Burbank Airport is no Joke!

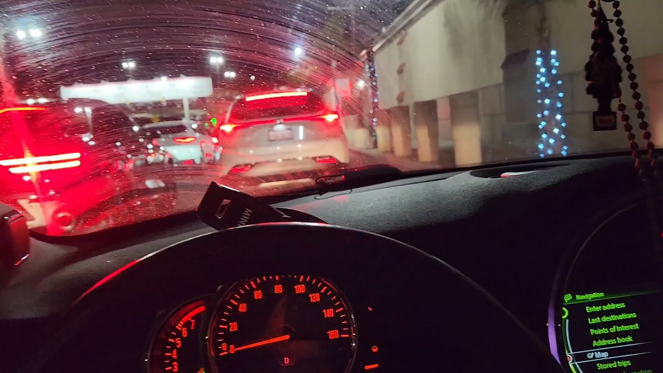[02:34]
There's going to be those guys up there in those vests Telling people where to pull over Maybe they'll have one of those neon cones
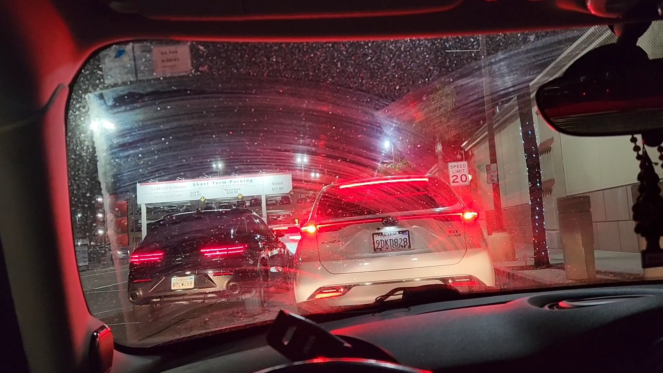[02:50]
Look how dirty that windshield is, man I just noticed that It's terrible I want to see like that Not like that I want to see a big plane go by
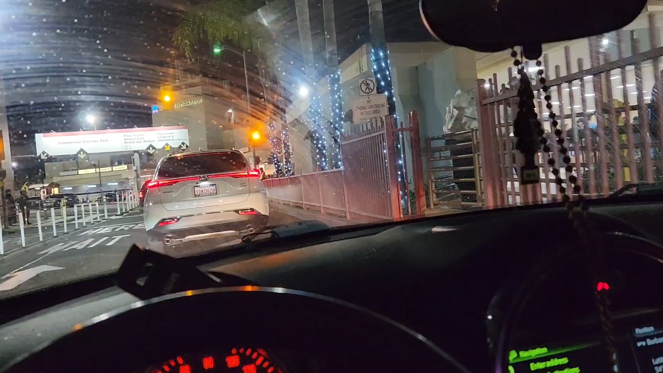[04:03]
Look how pretty they made it It's the best they could do See, there's the vest guy
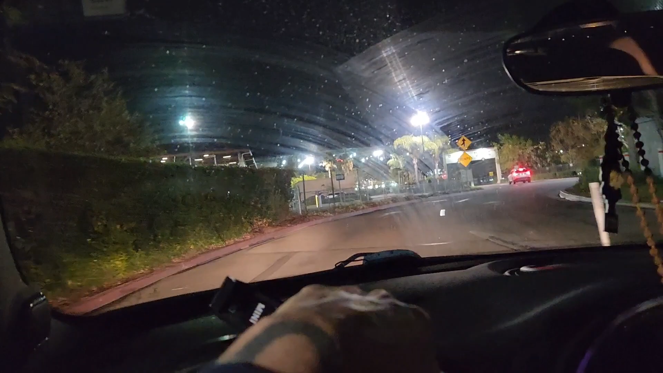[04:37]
It's a small world after all Yeah, I'm going around the airport again
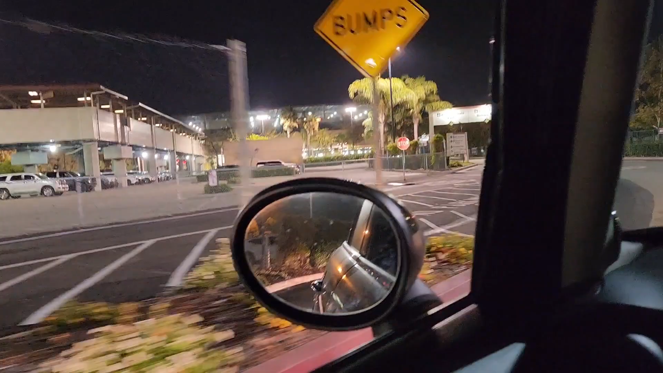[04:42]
I just missed that plane Oh man Okay, what does that say?
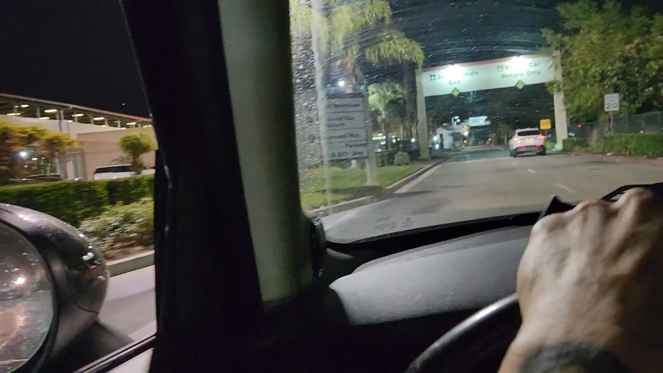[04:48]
All terminal exits Return car rental only What?
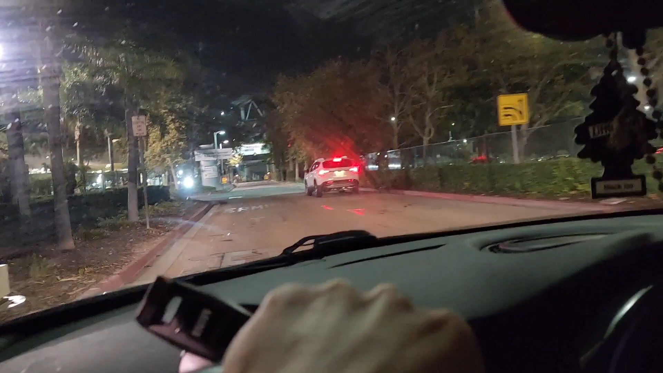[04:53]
What? Am I going the right way?
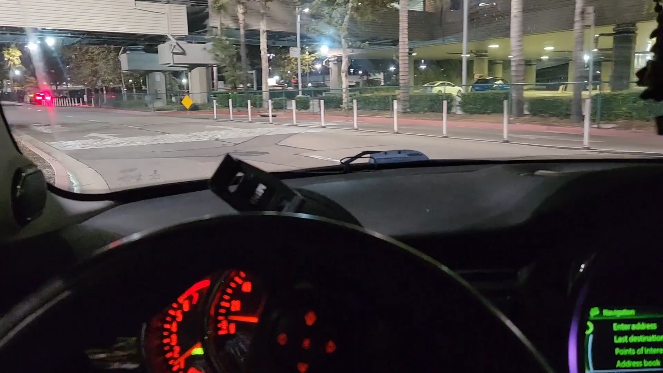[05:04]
I don't know where I'm going, you guys This is just nuts, man I feel like I'm in a dream Just driving along Somebody I'll run into somebody eventually And they're going to go Where are you going?
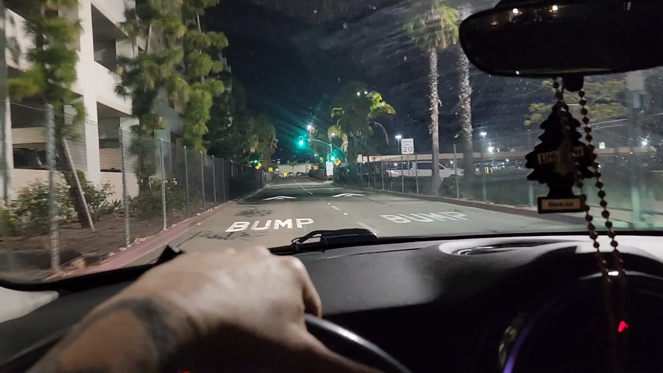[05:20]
Do you know where you're going? You don't know where you're going, do you? Nope Follow that car
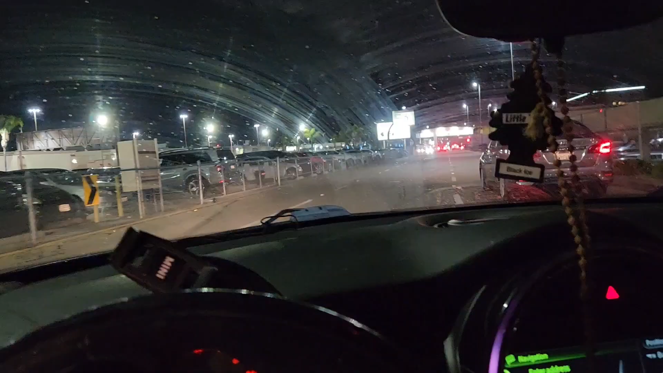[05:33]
Alright, so it looks like I'm exiting the airport And I got to go back that way Somehow
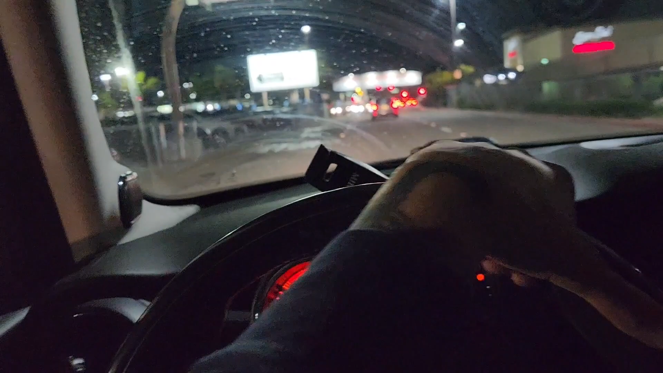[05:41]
Return to terminal This way So I got to go this way And then it's like Cut over Like do it Just do it You want to return to the terminal, don't you?
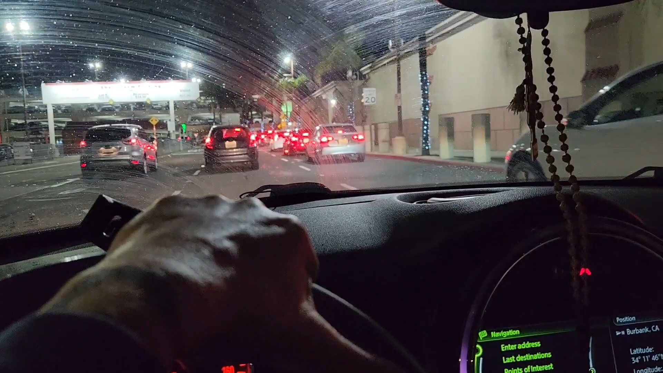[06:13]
I got it down Just stay in traffic Stay in traffic Try to cut over Try, just try to cut over Try, try See if they'll let you People at airports are assholes though Like I'm totally trying to cut somebody off right now And I don't know if they're going to let me in Maybe Maybe they're like Okay I'll let you in I'm going to hurry too But You can go You seem to be confused Yeah
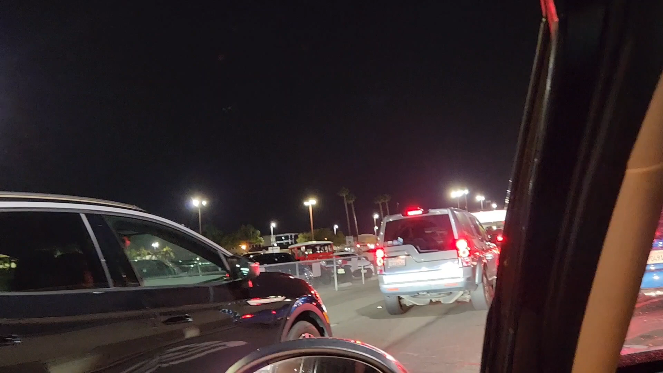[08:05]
Here comes a plane I can hear you